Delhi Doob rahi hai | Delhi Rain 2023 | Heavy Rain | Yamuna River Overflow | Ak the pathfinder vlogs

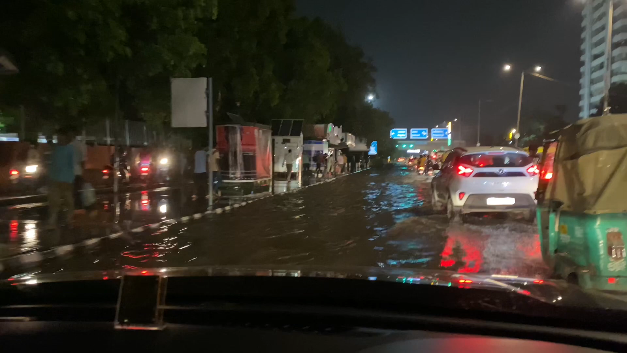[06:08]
अब भाई साहब स्थिति सही में बहुत ज़्यादा ख़राब है यार, बहुत ही ज़्यादा बुरा हाल है।
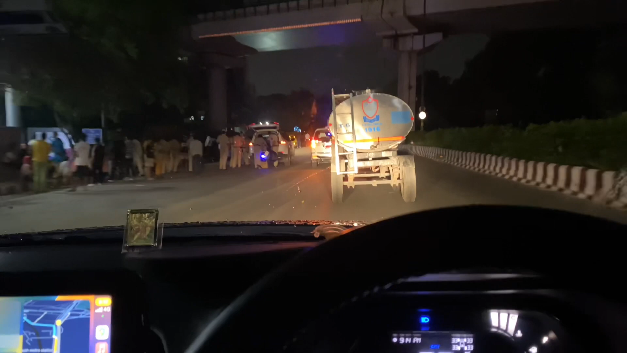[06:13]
रेस्क्यू टीम आ रखी है इधर, मतलब न्यूज़ में कुछ झूठ नहीं दिखा रहे हैं, लिटरली पानी इतना ज़्यादा है रोड पे। अभी आपको मैं दिखाता हूँ, अगर ये ट्रैक्टर के सामने से मैं निकल पाऊँ तो,
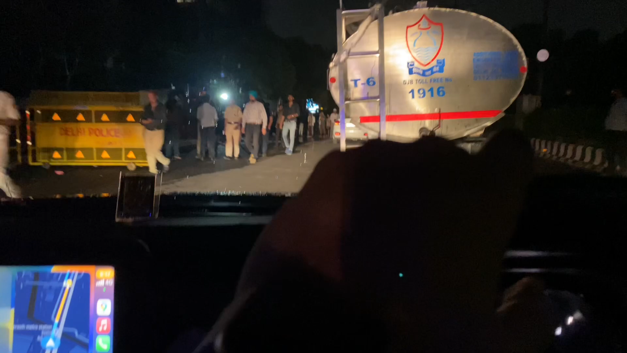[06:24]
एक IPS ऑफिसर की गाड़ी खड़ी है इधर लिटरली।
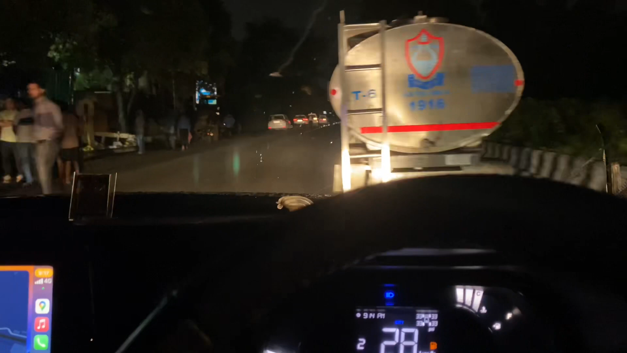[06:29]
भाई साहब इट्स टू स्केरी मैन, इट्स टू स्केरी, सामने देख लो क्या हालात हैं।
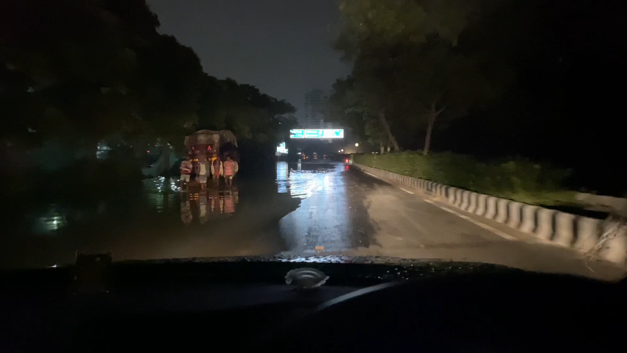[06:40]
जस्ट सी दिस, ट्रक कहाँ तक डूबा हुआ है। मैं आपकी अपनी गाड़ी को आप लोगों को दिखाने के लिए लेके जा रहा हूँ इतने डीप पानी में, कि इट्स एब्सोल्युटली डीप, बहुत ज्यादा डीप पानी है
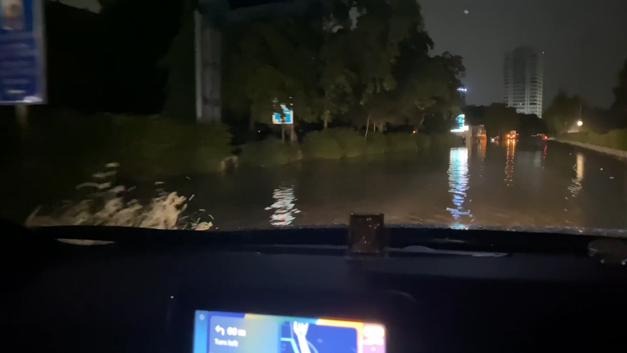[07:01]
भाई साहब। इस तरफ कम है, इस तरफ काफी ज्यादा गहरा पानी है भाई, कोई गड्ढा वड्ढा ना हो बस, पता चले गाड़ी गड्ढे समेत नीचे चली जाए।
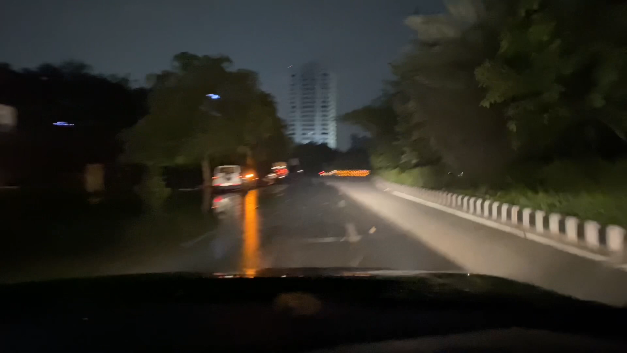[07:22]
और ये फ्लाईओवर तो बिल्कुल ही बंद कर दिया, क्योंकि सामने अपना ये सीधी रोड जा रही है लाल किला की तरफ, और उस तरफ तो भाई और ही भयंकर हाल है, यहाँ पे पुलिस भी खड़ी हुई है।
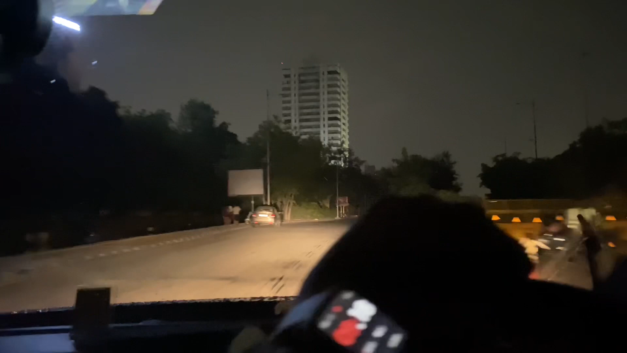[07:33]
ओह माय गॉड, दिस इज टू स्केरी।